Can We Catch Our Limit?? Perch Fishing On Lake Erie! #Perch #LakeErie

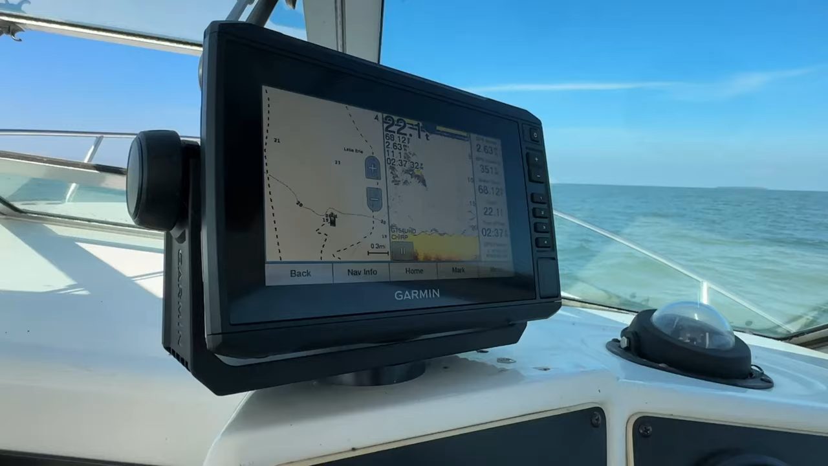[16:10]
I'm trying to show you this. That yellow, is that the bottom of the lake?
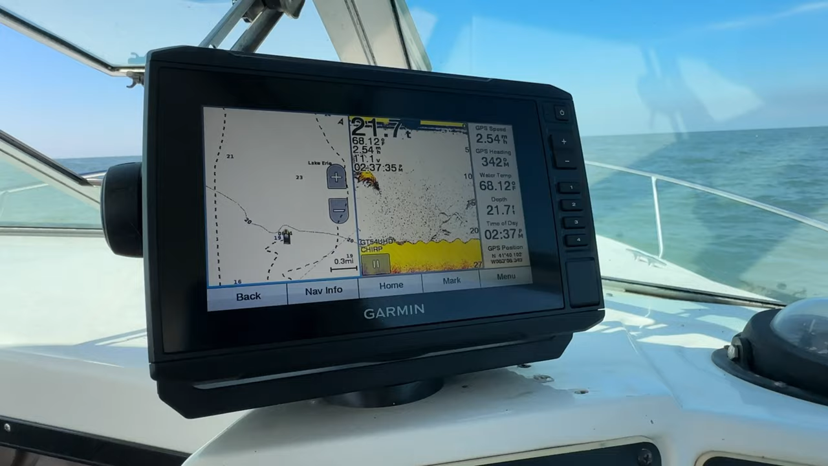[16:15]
On screen: depth 21.7 ft
Yeah, I can't see here. Okay.
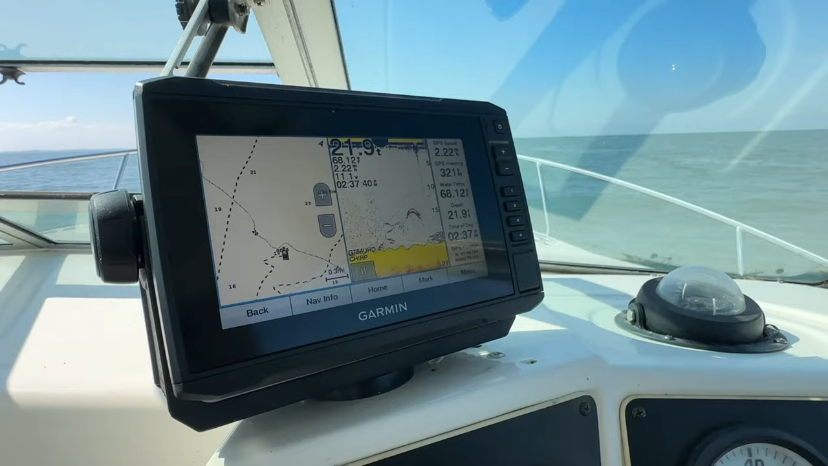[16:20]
It looks like there's stuff underneath us. He knows what he's looking at.
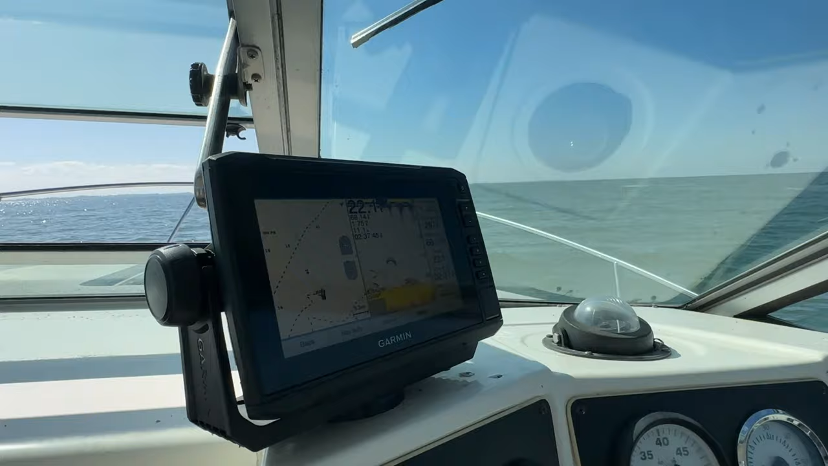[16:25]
But I don't, other than looking out there.